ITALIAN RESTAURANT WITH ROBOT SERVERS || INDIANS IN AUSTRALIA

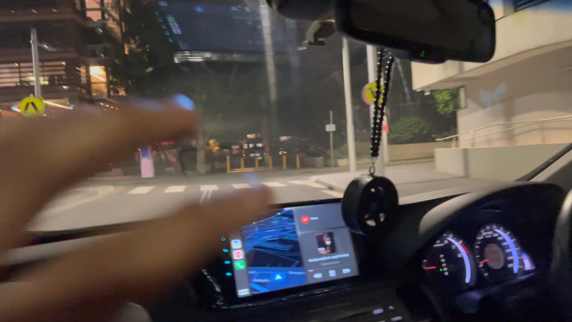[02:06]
हम गोल गोल इसी जगह घूम ही जा रहे हैं, यहाँ से राइट लेते हैं बस,
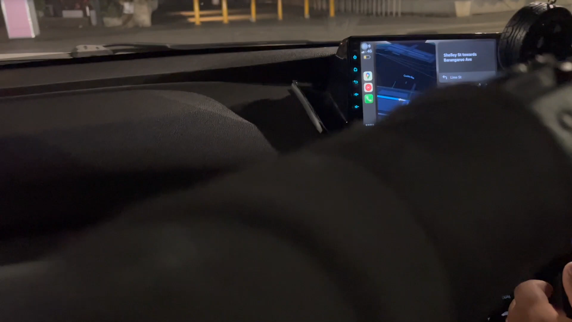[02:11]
यहाँ से आके लेफ्ट ले लेंगे, फिर राइट फिर लेफ्ट, बस यही चल रहा है भाई।
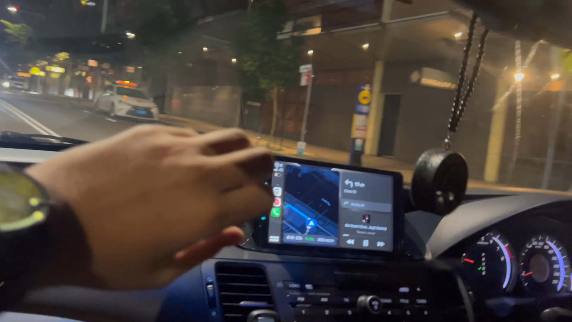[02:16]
यहाँ पे जितनी पार्किंग है सारी टैक्सी जोन है, और जो थोड़ी बहुत ही पार्किंग अपने लिए है वो भरी पड़ी है।
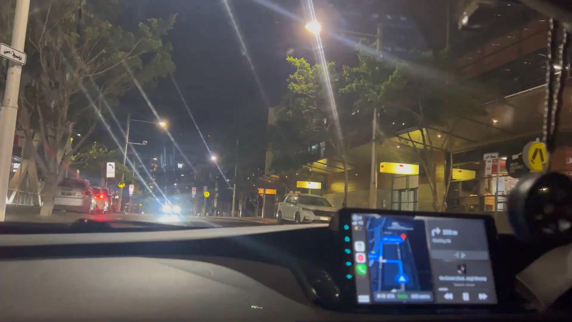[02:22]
गाड़ियाँ सारी स्टार्ट है, हम वेट करें कोई निकले, हम लगाए कोई निकल ही नहीं रहा भाई।